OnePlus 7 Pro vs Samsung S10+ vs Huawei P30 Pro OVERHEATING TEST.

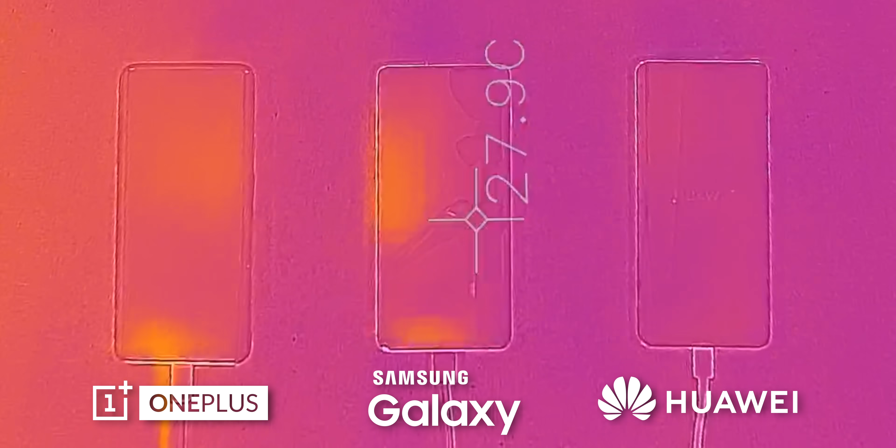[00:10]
And I'm actually using a Pro-grade infrared camera, so you can see the exact heat at each point in each phone. Alright, so first things first, charging. So I've literally just plugged each smartphone into its original adapter that comes in the box, and we're going to see over the first 10 minutes how hot each device gets. So you can probably already tell the Huawei is getting really hot right now, especially in the top left-hand side. Samsung is by far the coolest phone, and the OnePlus is somewhere in the middle with pretty evenly distributed heat. If we now accelerate this from the 10-minute mark to the 30-minute mark, you'll see the similar trend but exaggerated.